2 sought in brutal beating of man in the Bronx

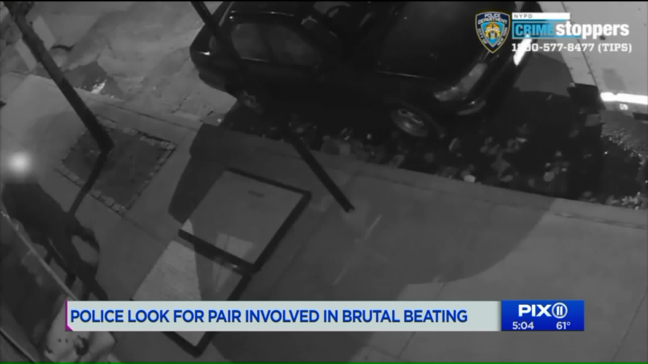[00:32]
James Smith was walking near Park Avenue and East 140th Street in the Mott Haven section of the Bronx when he was attacked, first with a punch.